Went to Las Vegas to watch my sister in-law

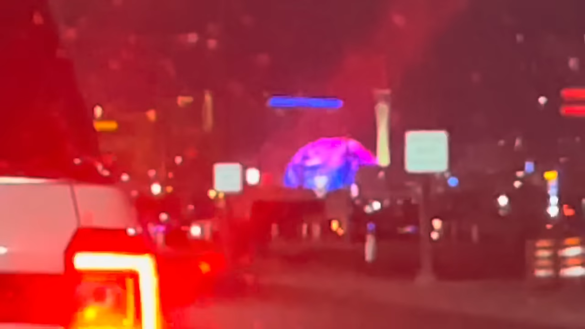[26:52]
But look at that. I'm trying to make it clear. I can't because the wind, our windshield's really dirty.